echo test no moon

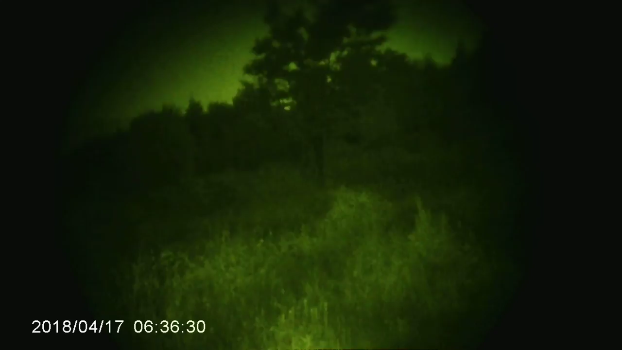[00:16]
Ето го, сега се вижда. Ямръдни малко. Да. Вижда се леко движение. Удърляйте силно. Само на лазер. Не успевам да го видя.
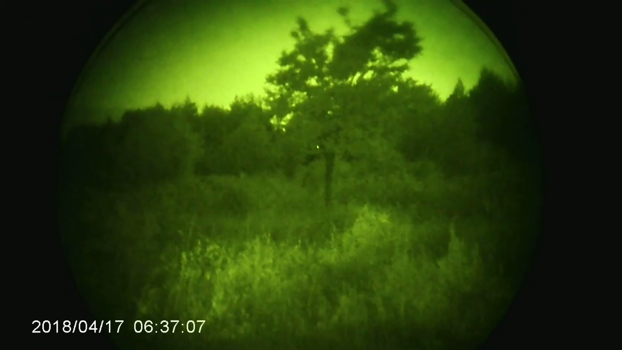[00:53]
Да се цела по-високо. Аз гледам да те бия по-ниско.
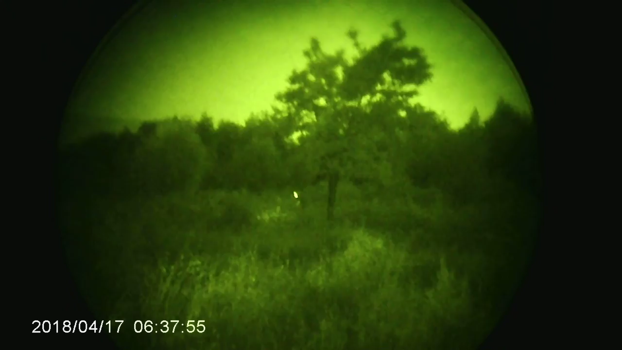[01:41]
Е, сега като се обърнеш, вече виждам червената светлина. Бяла.
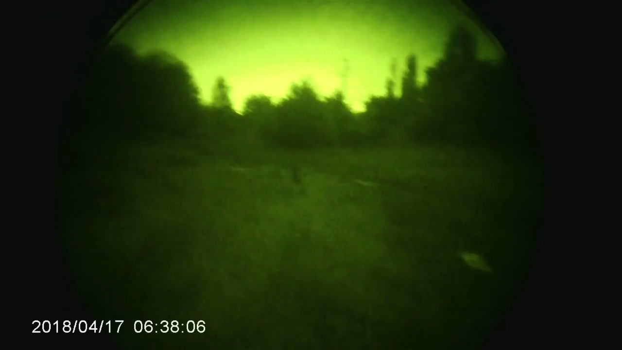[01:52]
В момента е 10:30. Никва луна.
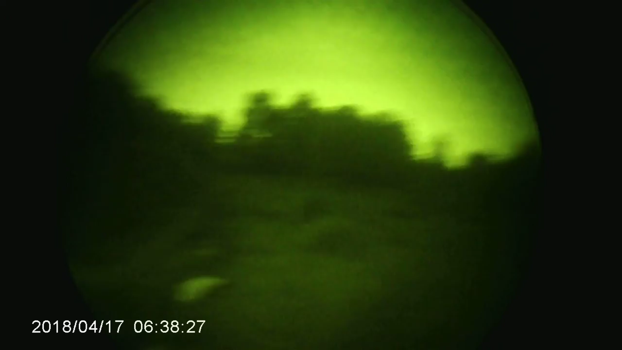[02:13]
По пътя някъде. По пътя, да.
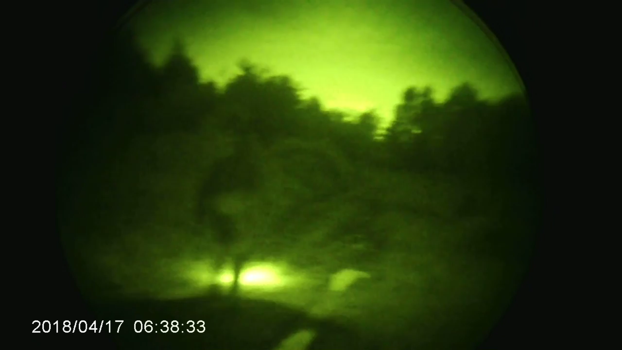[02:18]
Марто се движи с пусната светлина по пътя.
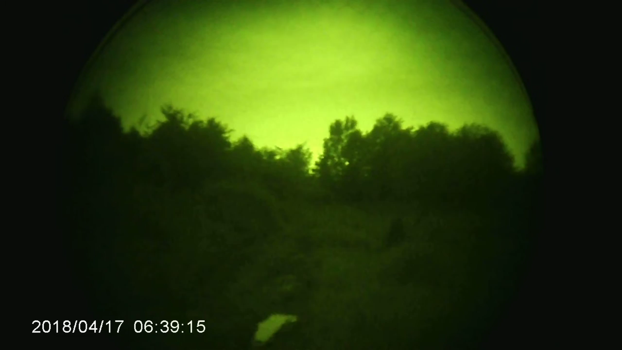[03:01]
Ето го, той се движи наляво. Застана в хръсталак. Ето го.
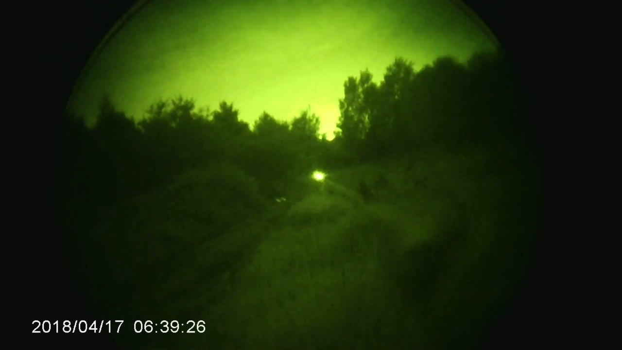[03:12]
Разстояние 35 метра. Вижда се леко движение.
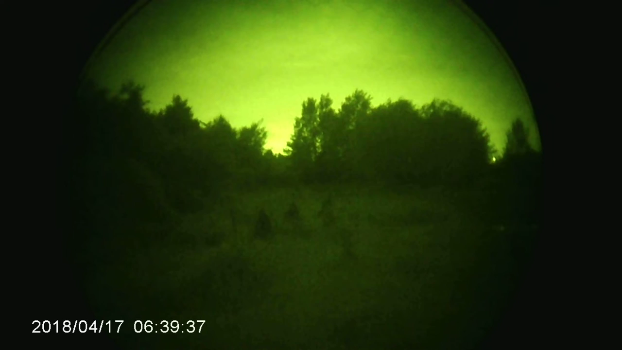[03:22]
Движи се от ляво надясно. Като спре, почва се губи.
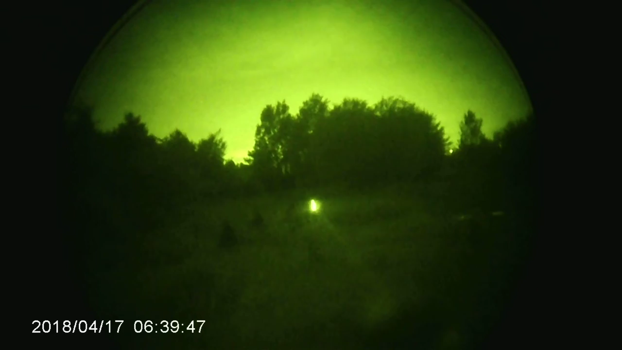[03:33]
И сега вече изчезна. Знам, че е ето там.
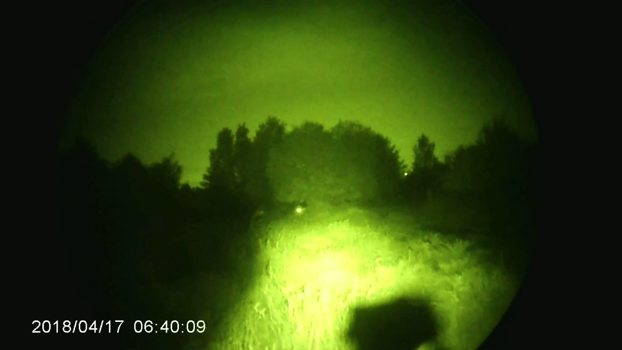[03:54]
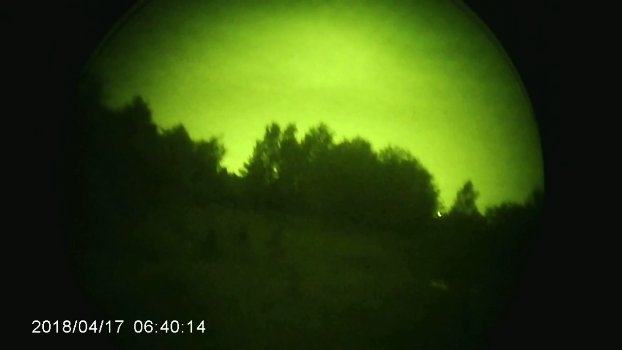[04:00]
Вижда ли се много инфраред фенера? Инфраред фенера, много ли се вижда? Да.
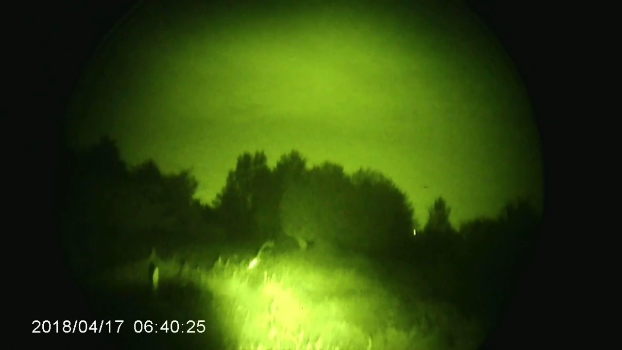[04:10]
Ти си отдолу под голямото дърво, виждам те. Айде, идвай.
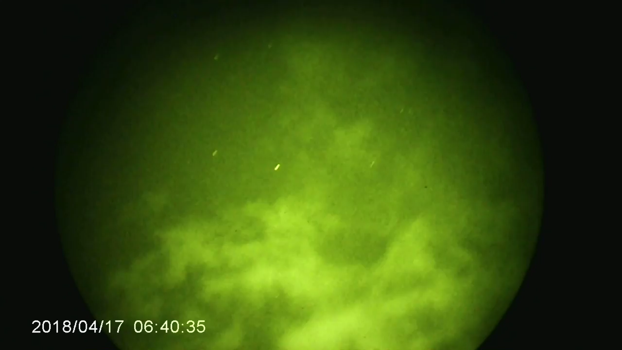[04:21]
Никва луна, облаци и звезди. Ето го, Марта.